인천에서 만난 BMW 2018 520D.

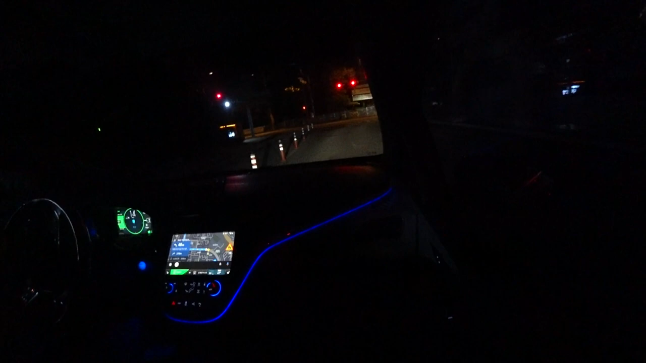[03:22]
아, 참 이렇게 멀리까지 가는데 헛걸음하면 진짜 화납니다. 화나. 힘 빠지는 정도가 아니고 화가 나요. 네, 길에 진짜 차가 한 대도 없어.
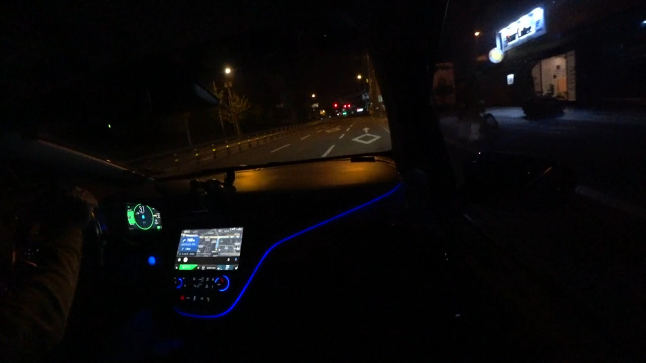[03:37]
지금 오늘 일요일에서 월요일로 넘어가는 지금 시간이거든요. 차가 길에 한 대도 없네요. 안 다닙니다. 하긴 뭐 지금 시간에 잠 안 자고 내일 월요일을 앞두고 잠 안 자고 이렇게 돌아다니는 사람, 그 사람이 이상한 거죠. 제가 이상한 거죠. 약간 날씨가 기온이 떨어지니까 이 모터 고스파 소리가 더 크게 들리는 것 같아요.